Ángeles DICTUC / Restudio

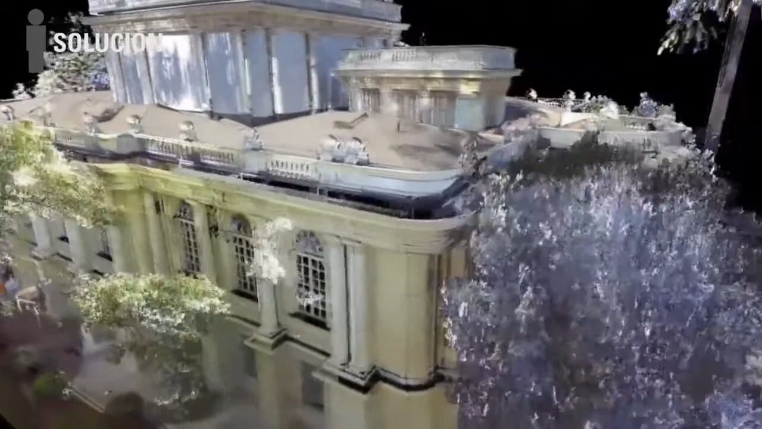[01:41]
Los proyectos de rehabilitación arquitectónica diseñados con ortoimágenes y planimetría Point Cloud han mejorado la calidad y la manera de trabajar de importantes oficinas de arquitectura.
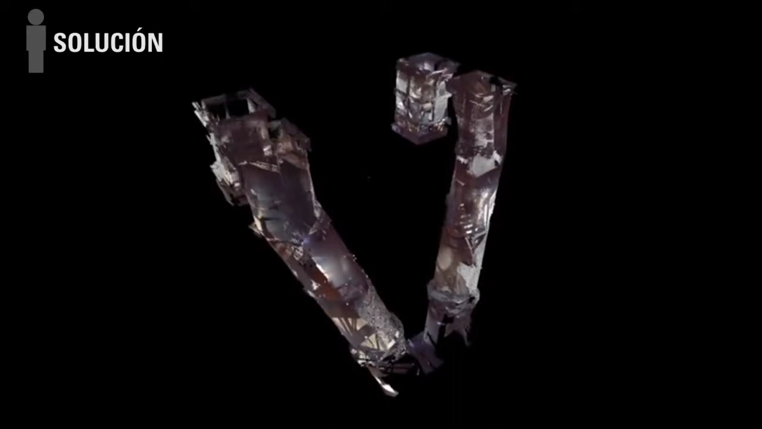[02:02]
Y en base a modelos Point Cloud 3D de estructuras existentes,
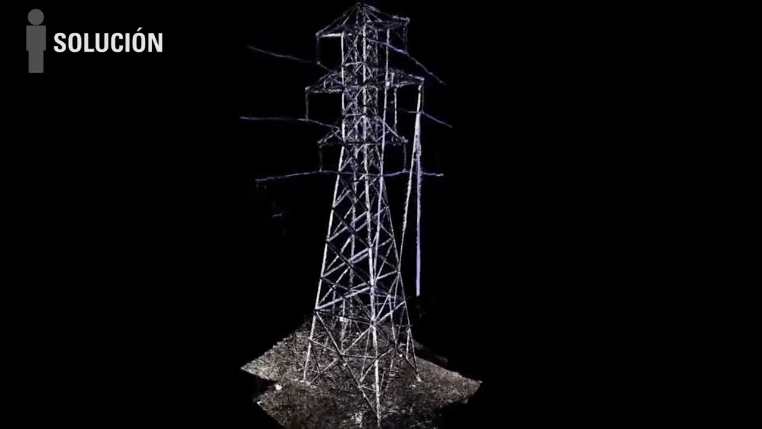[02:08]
la elaboración precisa de planos de fabricación ya no es un problema.
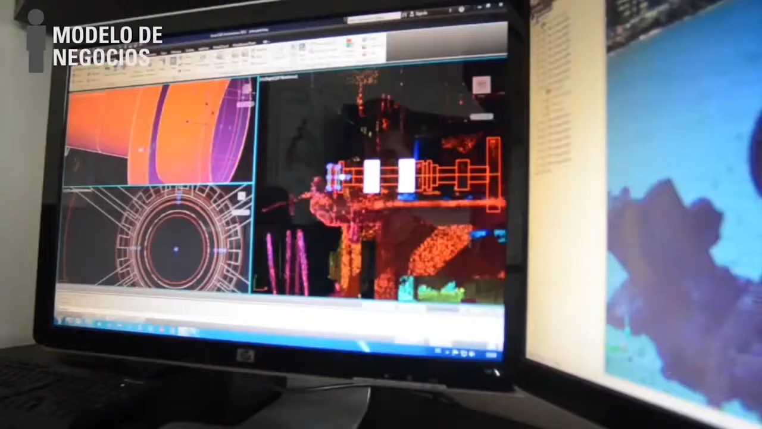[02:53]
procesamientos de altos volúmenes de información Point Cloud 3D,